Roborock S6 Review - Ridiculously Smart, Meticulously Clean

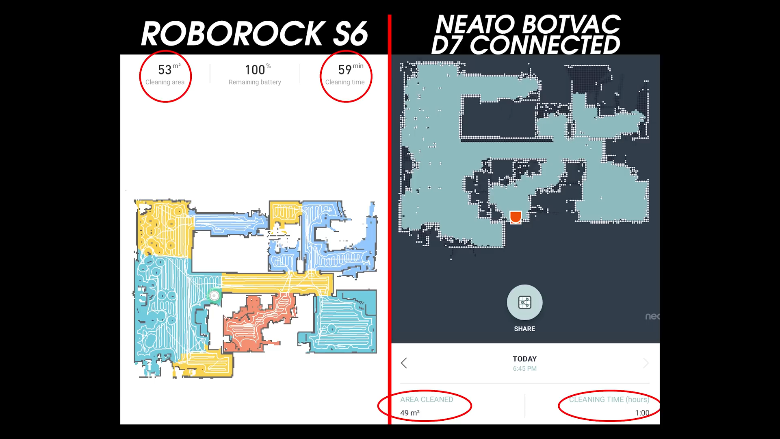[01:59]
The vacuum still operates by breaking the room up into sections,
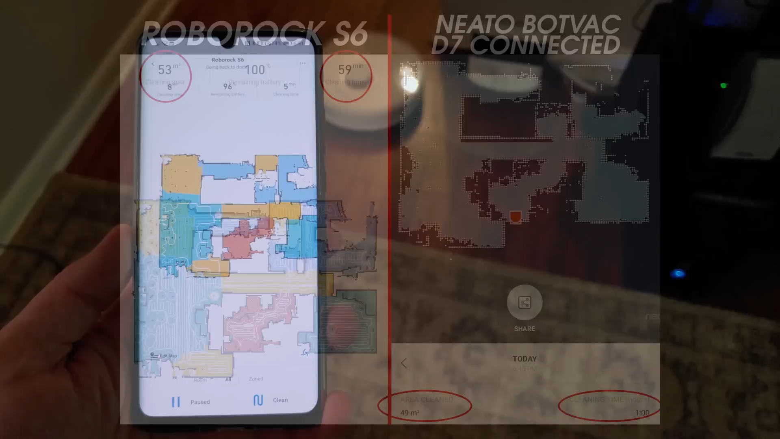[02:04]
making an outline of that section, and then filling it in by moving back and forth in rows.
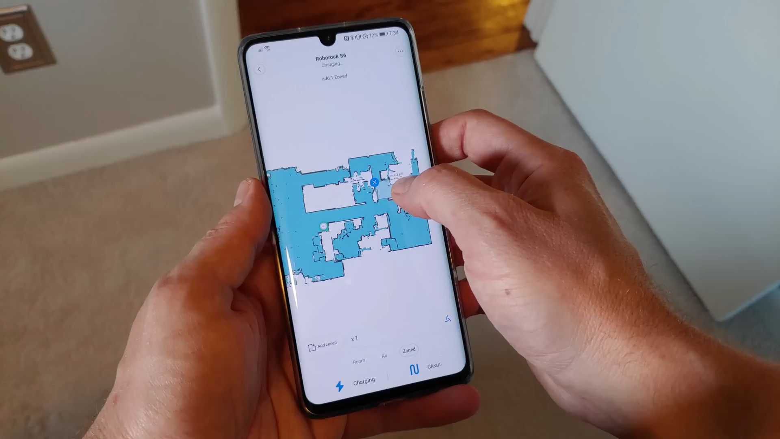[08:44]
The Roborock S6 features the same mapping and cleaning functionality as the S5 with automatic mapping of your home as it cleans.
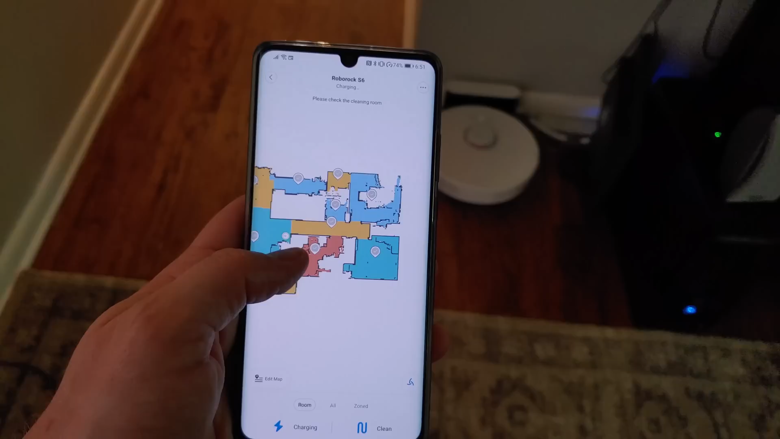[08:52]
A map is generated and automatically broken up into sections,
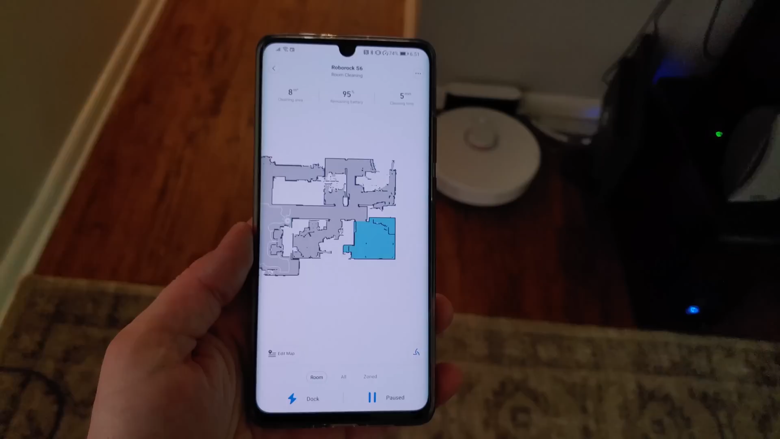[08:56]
all of which can be adjusted or changed to better reflect actual rooms and portions of your home.
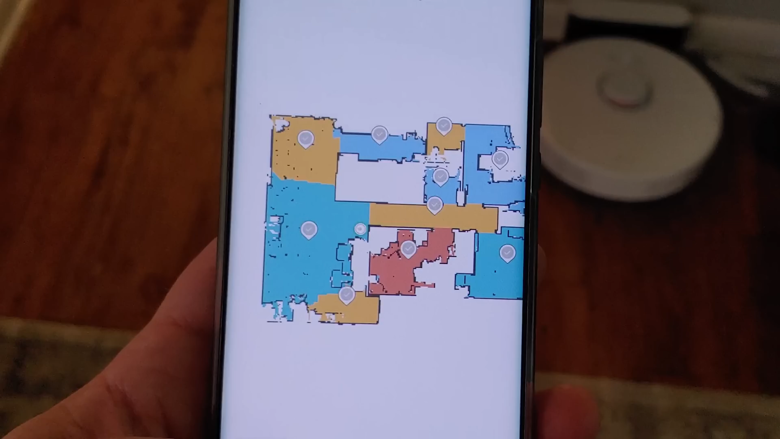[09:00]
Editing and naming these zones will make it easier to perform regular zone cleaning.
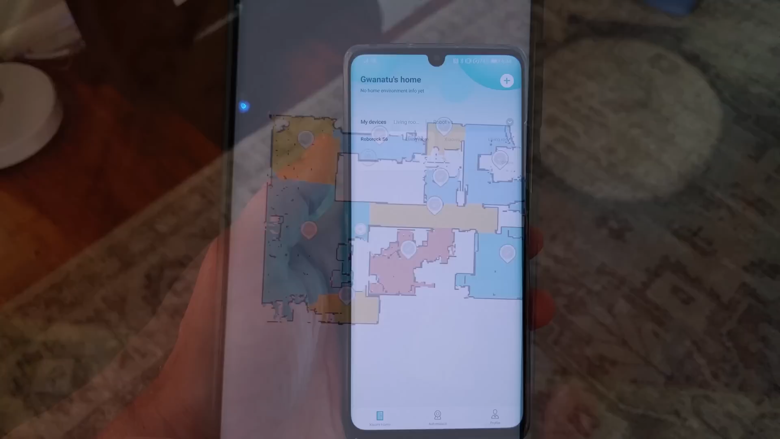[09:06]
Zones and rooms in the house can be cleaned in any combination and make cleaning easy and efficient, especially when you just need one or two rooms to be cleaned.
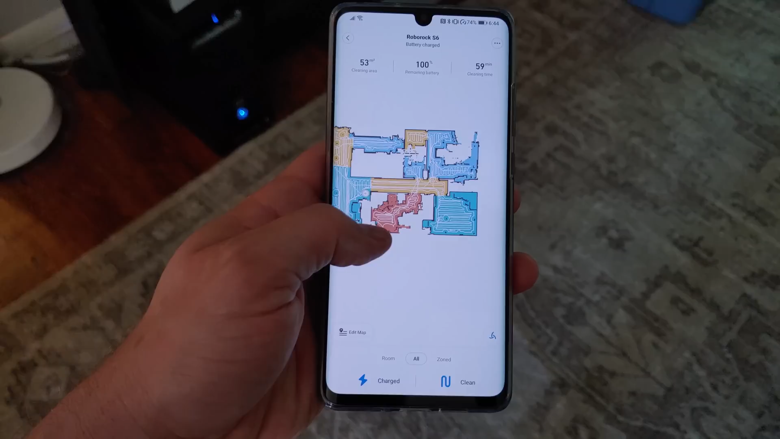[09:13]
What may be the best feature in the app is the ability to schedule specific zones to clean,
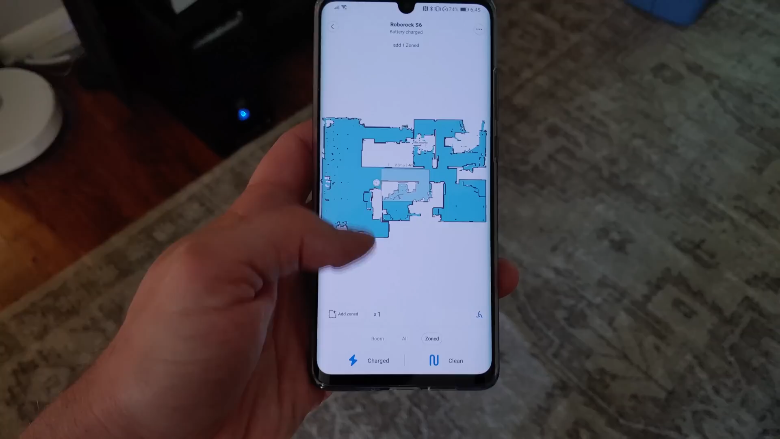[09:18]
as well as specifying the cleaning intensity for each timer.
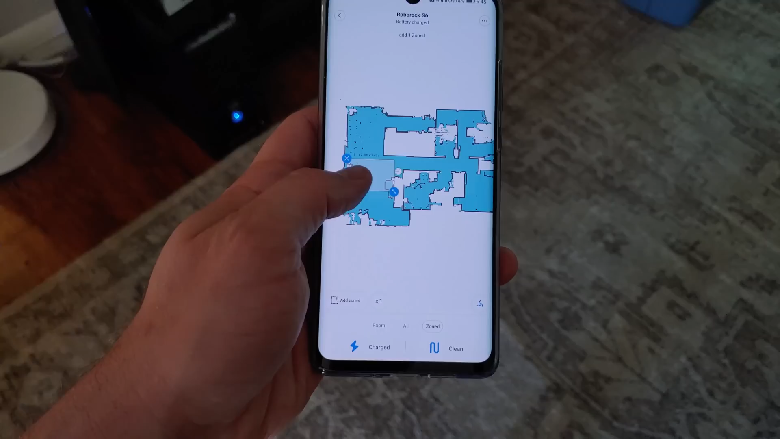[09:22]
For instance, you may want to vacuum the dining room using quiet mode every morning after breakfast for a quick sweep of crumbs or the kitchen after cooking each evening for the same reason.